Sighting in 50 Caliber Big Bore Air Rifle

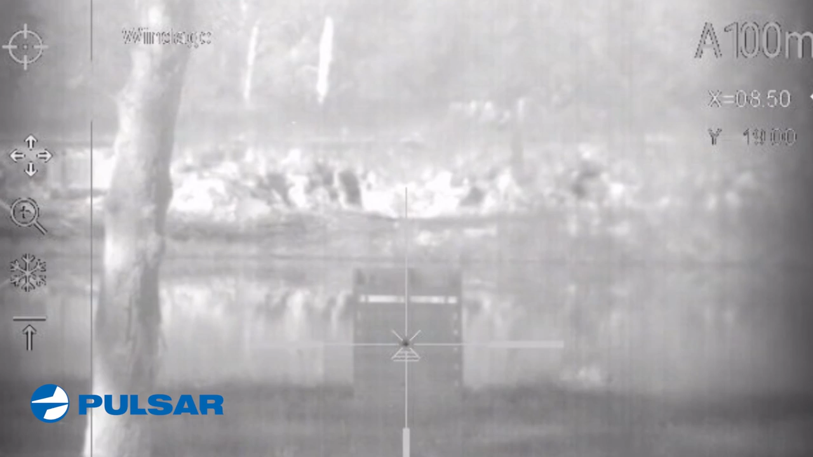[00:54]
With a quick adjustment using the scopes menu, I'm able to easily zero in on the ice cube. Now, we'll take another shot.
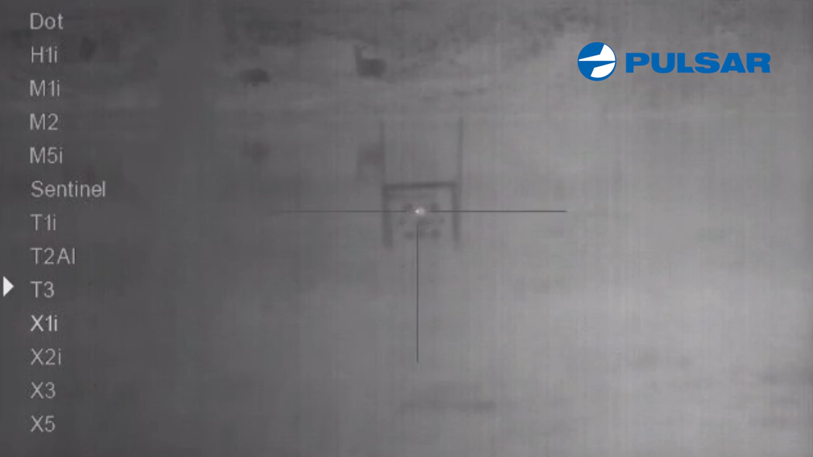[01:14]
I want to be able to make sure and select a reticle in my thermal scope that helps me
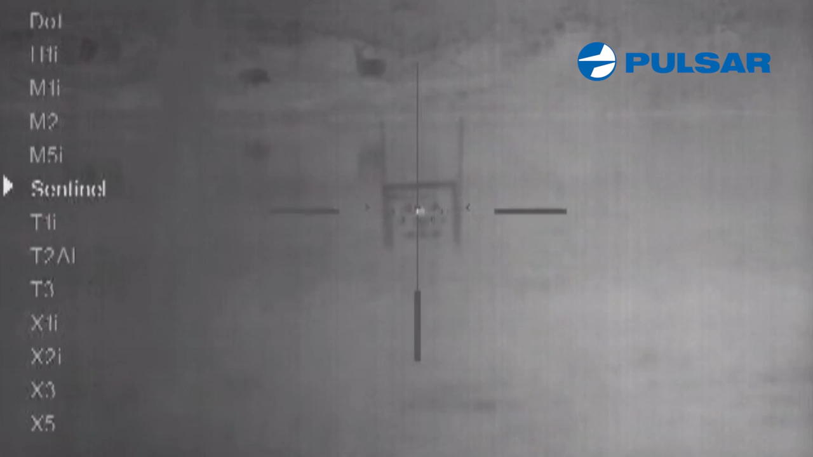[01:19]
quickly be able to know exactly where my point of impact is going to be.